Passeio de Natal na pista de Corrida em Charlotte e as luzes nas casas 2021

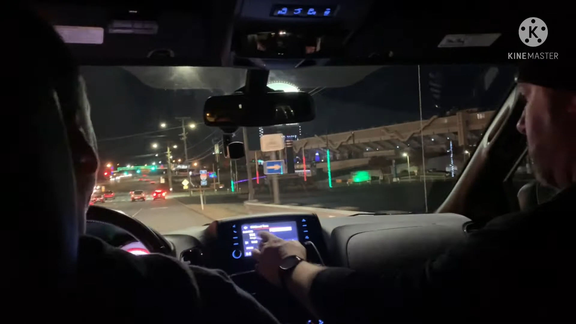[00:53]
Bom, gente, eu esqueci de iniciar no vídeo que eu vou colocar primeiro nós fazendo esse passeio para olhar as luzes de Natal na pista de corrida aqui em Charlotte.
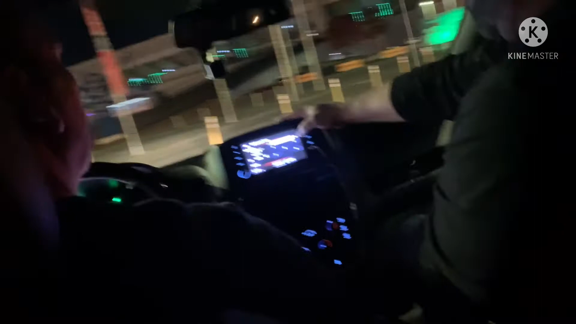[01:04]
É um lugar onde tem corridas famosas e eles fazem durante o Natal esse passeio, né? Cada um vai no seu carro com luzes de Natal, com os enfeites, uma coisa mais linda.
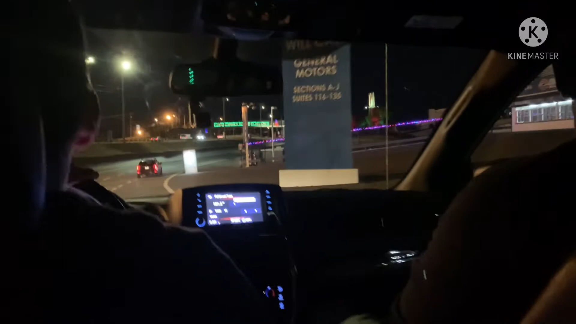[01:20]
E nós estamos fazendo esse passeio, eu e meu marido, o Vince, o irmão do meu marido e a noiva. E aqui ele está ajustando o rádio. Eles colocam a estação própria, criada, para esse passeio.
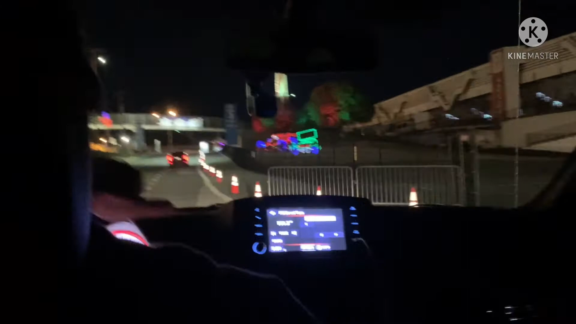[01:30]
E o melhor de tudo,
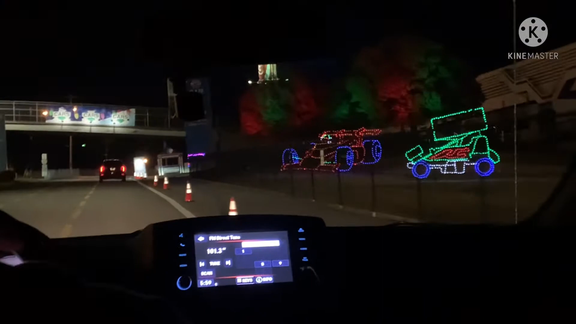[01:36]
que você vai ouvindo as músicas de Natal e de acordo com a música,
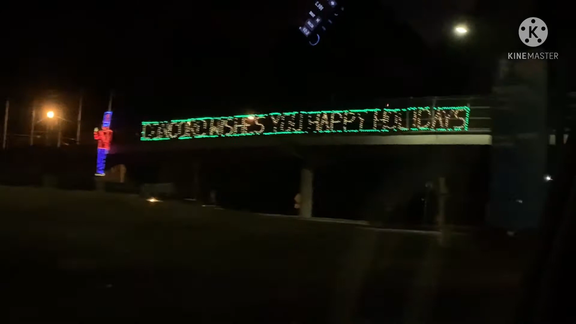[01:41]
vai a iluminação, vai o pisca-pisca das luzes.
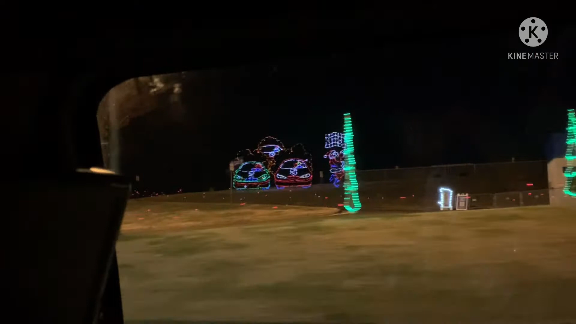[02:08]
Pode até ônibus, né, de excursão, pode ver. E o Vince amou.
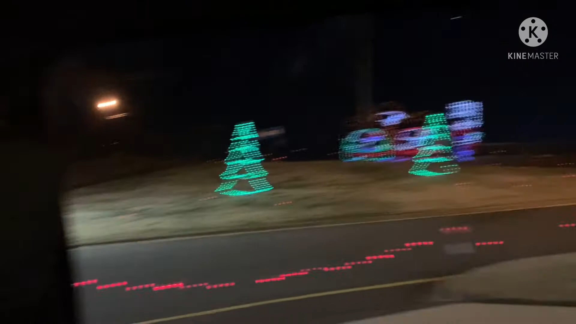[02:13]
Foram, assim, estruturas muito interessantes. E aqui a gente está entrando.
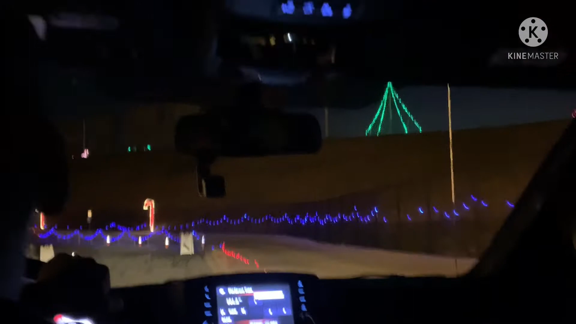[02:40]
Você também pode ir num shoppingzinho, no carro também, para comprar alguma coisa. Tem um mini restaurante. E a gente foi nesse dia que não estava tudo fechado, só tinha as iluminações mesmo, porque era o dia que tinha para a gente ir, porque o meu cunhado e minha cunhada estavam aqui. Então, vamos aproveitar, eu vou colocar uma musicazinha. Não é a música que a gente ouve no rádio, mas é uma música de Natal e espero que vocês curtam também. E a seguir vai a gente nos condomínios aqui de perto.
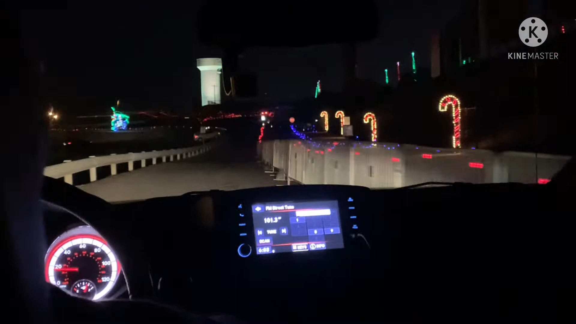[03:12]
Eu coloquei algumas imagens que o Vince também adorou. Aproveitem o passeio. Vocês vão perceber também o nível do asfalto de acordo com que os carros, gente.
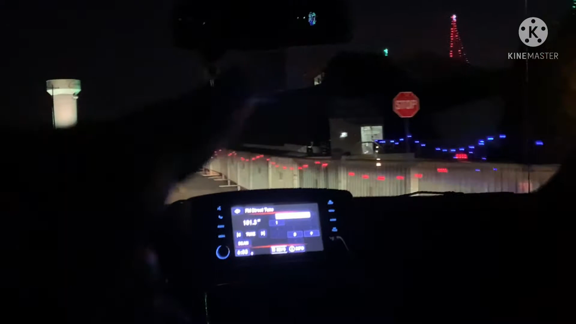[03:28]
Não é plano o asfalto, não. Vocês vão ver que a pista de carro é aquela pista de carro de super velozes, que eles vão até lá em cima, perto da arquibancada, tem aquela inclinação, e a gente ficou muito emocionado. A gente que gosta de carro, né, ver corrida de carro, assim, achou muito maneiro, achou muito legal esse passeio. Curtam aí com a gente, grande beijo. Eu vou falando, acho que de acordo com um pouquinho, né, de acordo com o passeio aí.
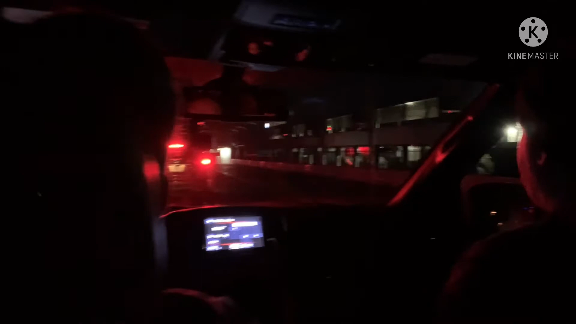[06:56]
Do lado direito, deve ser onde ele fica com os organizadores, né, quando tem corrida. E ó, arquibancada, e dá pra ver um pouco da pista, que é um pouco mais alta.